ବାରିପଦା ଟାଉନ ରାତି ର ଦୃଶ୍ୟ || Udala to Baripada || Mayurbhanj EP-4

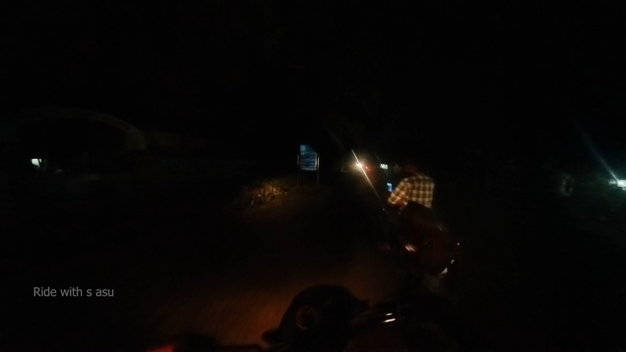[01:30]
हो सब लिखाई सिमिलीपाल व्याघ्र अभयारण्य 14 किलोमीटर देवकुंड 56 ना देवकुंड देवकुंड पचुक रहा बारीपदा 36 किलोमीटर यूँ मयूरभंज सिमिलीपाल आसुँचे उद्दोला ठू बारीपदा भितर आपन को आ बड़ छक मिलोनि कौटी आउ रहा
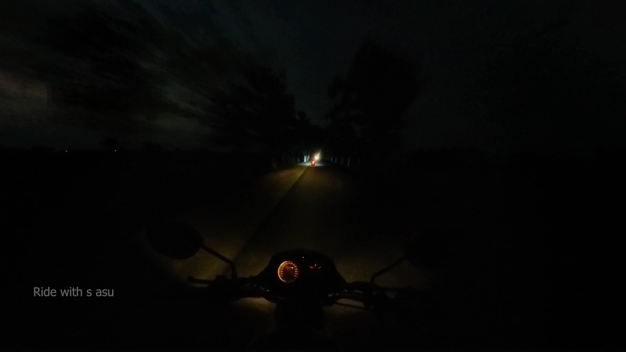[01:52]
सुविधा भी कौटी मिलोनि तो सब बेस्ट हम आप उद्दोला रहीपर खाईपर खावा पीवा तो आउ अलग छक मिल जाव रही से उद्दोला छक मिल नेक्स्ट बारीपदार मिल
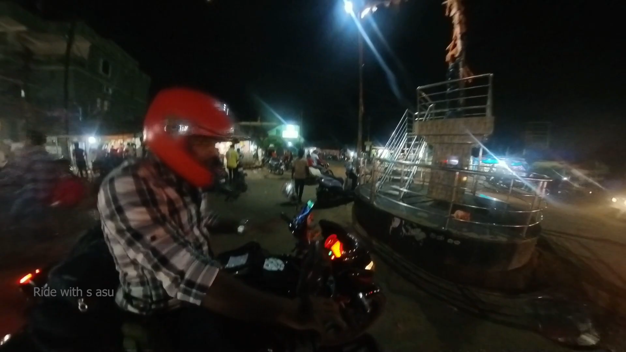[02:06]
यहाँ हूँ बिरसा मुंडा छक आते किलोमीटर रहा गोटे किलोमीटर हाँ यहाँ बिरसा मुंडा छक सीधा
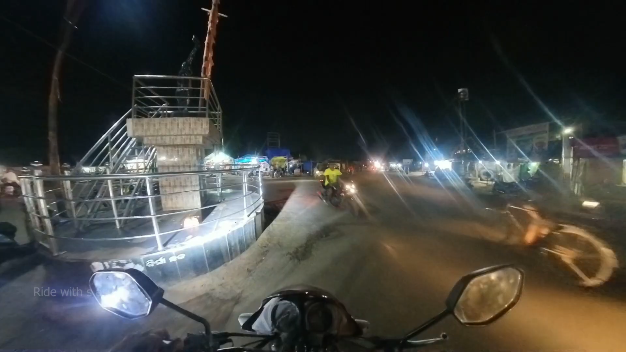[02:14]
सीधा तो जीवा पड़ो सीधा गले बारीपदा पड़ो आगे गोटे नदीटे
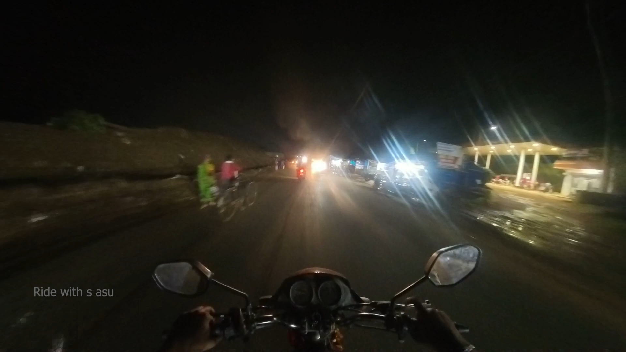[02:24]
अच्छी जोटा कि ये क्रॉस करके आम जीव मैं यहाँ हूँ बुढ़ा बड़ंग नदी
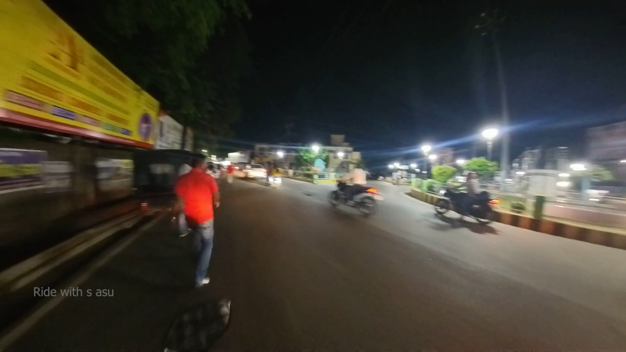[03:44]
आईवा सारिक भावली बारीपदा सिटी गोटे भ्यू आपण मानक देखापी टाइम भी पाखापाखि 9:20 मे भी से बोधे जाम टे कम अच्छी आबे पर्टिकुलर लालबजार रोड दे आम जाऊ
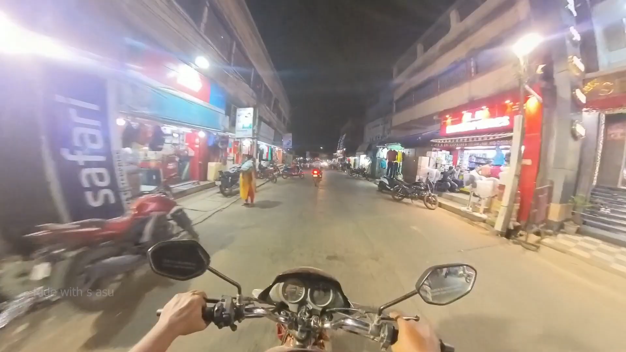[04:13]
बारीपदा सिटीटा आपने आसवे देखिए बहुत भल मेंटेन आ कम जगह को मैंने पर्टिकुलर भल पार्किंग व्यवस्था कर